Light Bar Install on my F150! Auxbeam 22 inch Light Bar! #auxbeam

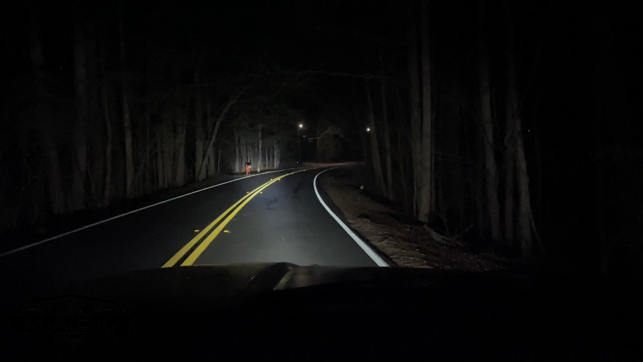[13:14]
This is the view with the light bar with the low beams. Alright y'all, we finished right on time. It just started to rain.